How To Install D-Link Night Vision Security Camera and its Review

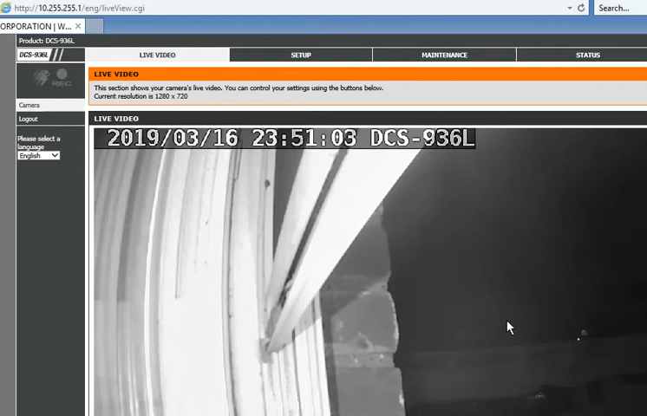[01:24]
is how the video looks like
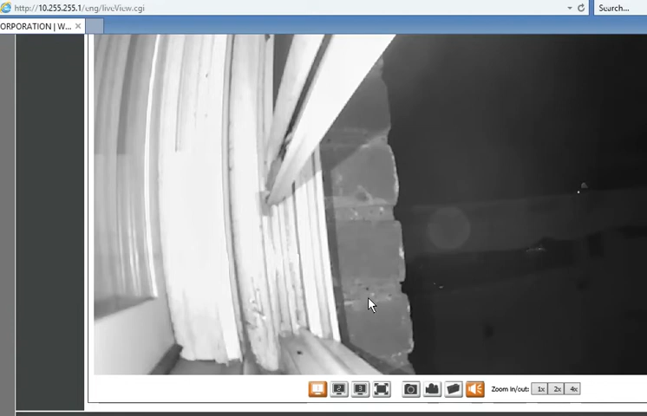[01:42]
and these are the buttons up here profile 1 profile 2 3 which makes it bigger and so let me make it profile 1 or maybe profile 2